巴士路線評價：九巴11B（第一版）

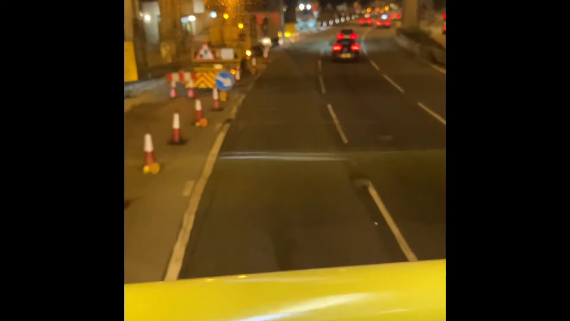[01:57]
大家都諗到啦，係咪啊？咁啊，速度非常之快啊！